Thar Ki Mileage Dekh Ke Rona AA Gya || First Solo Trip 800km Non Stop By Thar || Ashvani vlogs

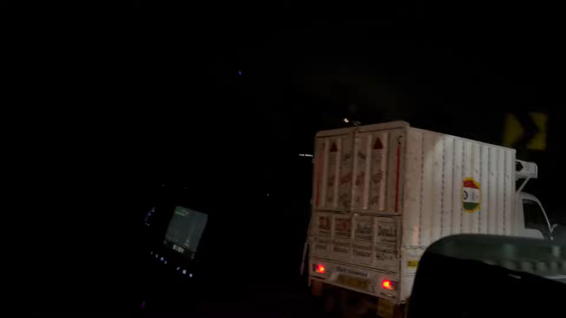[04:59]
है है है थाए गाईज देखो अपने कालू का लाइट का थुरो देखो लाइब ग्याव यह दिखाना जरूरी था मोडिफिकेशन हर कोई कराता है यह लाइट देखो आप उसके बाद बताना कैसा मोडिकेसर है लाइट का लाइट का थृग और टोटली अजूम का प्रोजक
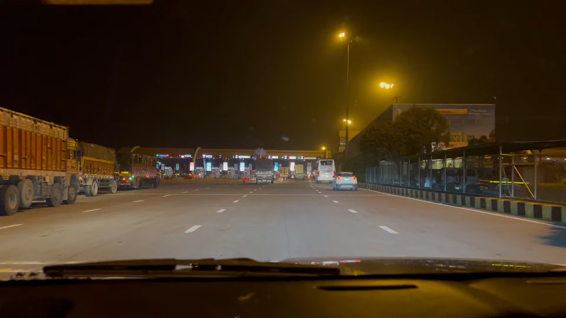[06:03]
पहला टोल और चलते हैं फटा-फट से फास्ट लेना है नहीं निकल ले
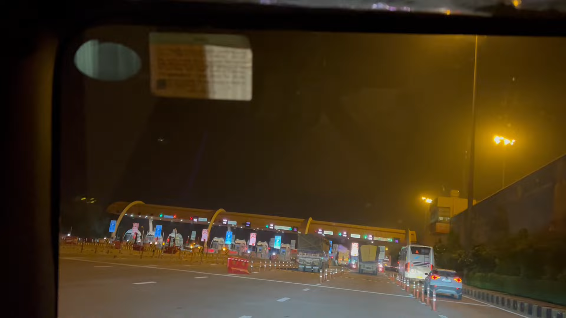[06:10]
हैं अपना यह पहला टोल आ गया है चलते हैं यह टोल के अंदर मस्क अभी तक का एक्सपीरियंस गाइज एकदम बेस्ट फर्स्ट लॉंग ट्रिप इससे पहले मैंने ताड़केश्वर तो किया ही है
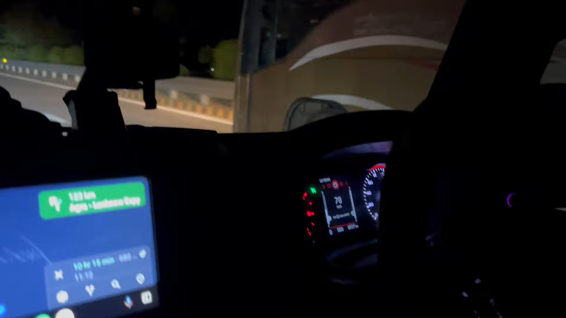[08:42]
चली 78 की स्पीड में ठीक है 78 लगाया हूँ और एवरेज मैंने पहुंचा दिया अभी इसका
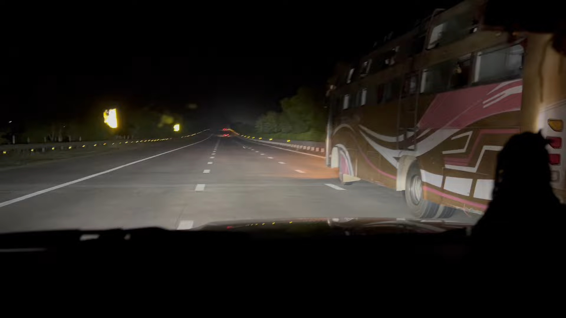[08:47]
पंद्र है अभी अभी देखते जाओ 16 पहुं
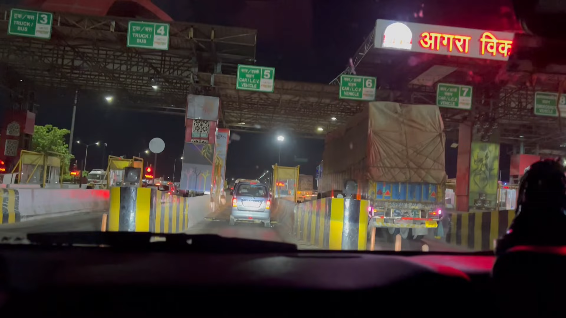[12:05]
अराम से 75 85 गाड़ी चलाया हूं एवरेज निकल कहा है आगाड़ी का सोले का तो भाई ओवराल एक्स्प
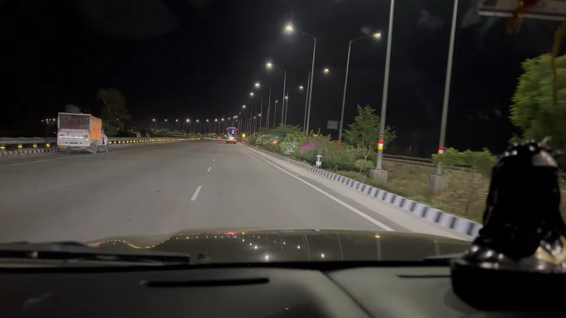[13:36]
दिये हैं लखनाव के लिए अगरा टु लखनाव त्री टॉन्टी सेवन किलो मेटर अब देखो यहाँ से कितना टाइम लगता है तो हम आगरा वाले इस टोल से निकले हैं दो बावन पे ठीक है अ�
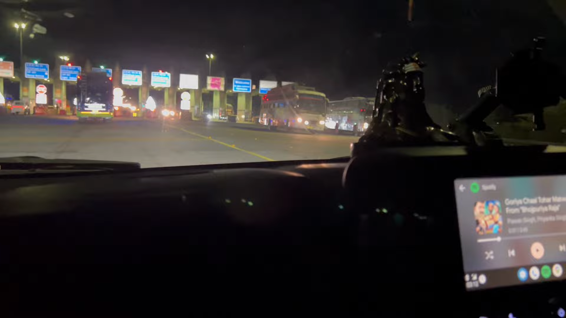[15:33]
लो भाई कि आगया लखनव आगरा एक्सप्रेस वे का पहला टोल प्लाजा पटाफट से वह यार टोल कटवाते हैं यहां कटवाते क्या मतलब वो तो आटोमेटिक कटी जाएगा
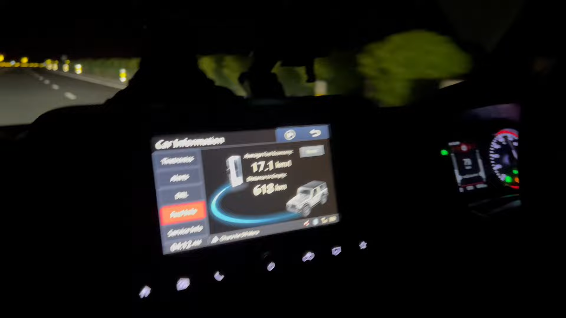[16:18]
वाई 17.1 का एवरेश आ रहा वाई जवर्दस्त जवर्दस्त जवर्दस्त बताओं क्या चाहिए 17.1 का एवरेश समझ रहो थार 4x4 आटोमेटिक डीजल वाई अच्छे से चलाओ गाड़ी एवरेश सब निकल जाता है मैं भाई 17.80,70,80 इसी के वीच हूँ मैं स्टेवरे जा
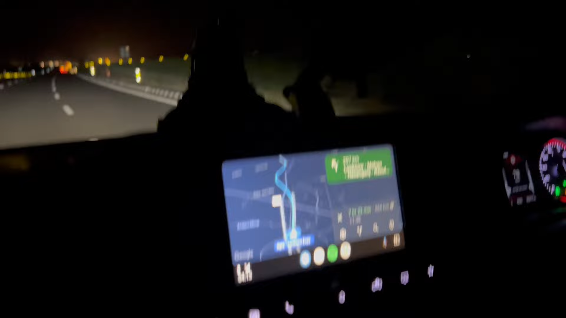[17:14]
200 हाँ 207 किलोमेटर मालो वही 210 पंद्र है कोई ने चल रहे हैं इंज्वाय क